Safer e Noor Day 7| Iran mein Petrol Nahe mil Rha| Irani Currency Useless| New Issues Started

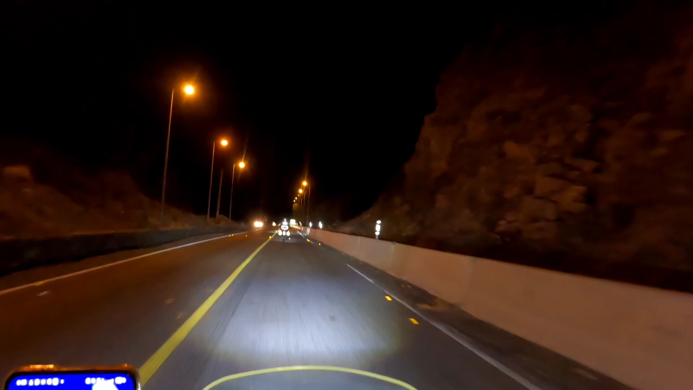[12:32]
गुलाइयाँ, कर्व्स और साथ विंड का बहुत ज़्यादा प्रेशर,
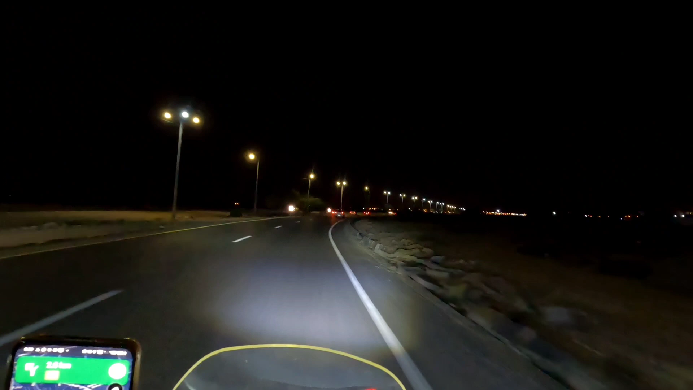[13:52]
बंदर अब्बास पहुंच गए हैं और अभी होटल वगैरह का इंतज़ाम कर रहे हैं,
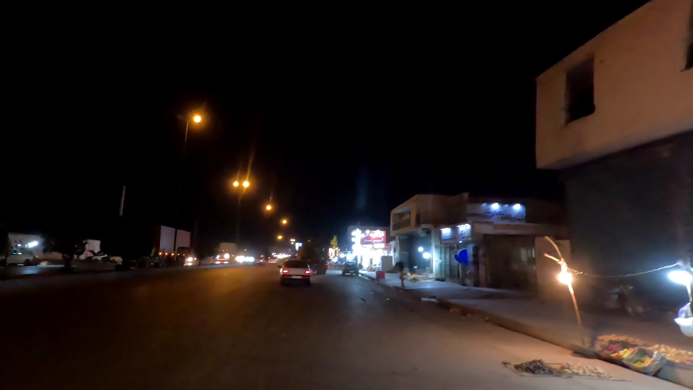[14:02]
क्योंकि बंदर अब्बास क्योंकि पोर्ट का एरिया है तो यहाँ पर जो रूम चार्जेस भी बहुत ज़्यादा है।
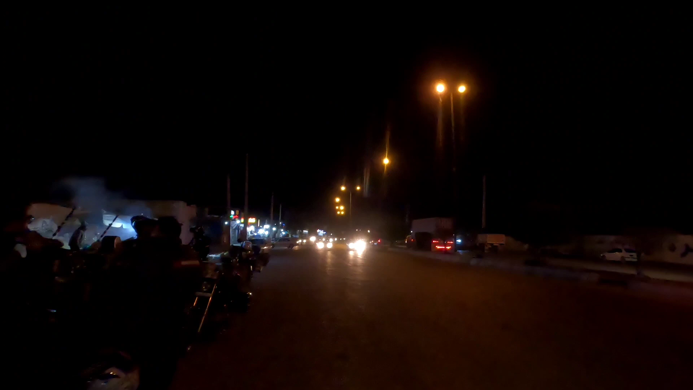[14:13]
बाकी अभी जिस जैसे ही किसी होटल में रहने का इंतज़ाम होता है तो फिर उसका भी आपको चेकअप करवाते हैं।
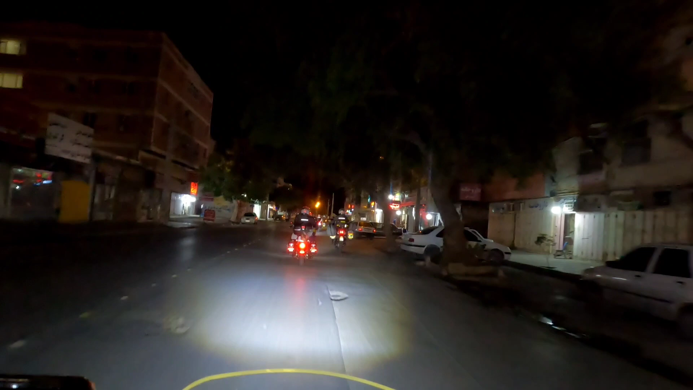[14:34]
इस टाइम बंदर अब्बास के अंदरूनी शहर पहुँचे हुए हैं, मुख्तलिफ गलियों से गुजरते हुए होटल की तरफ जाते हुए। हमारे एक साथी ने होटल की लोकेशन भेजी है, अब उस लोकेशन को फॉलो करते हुए हम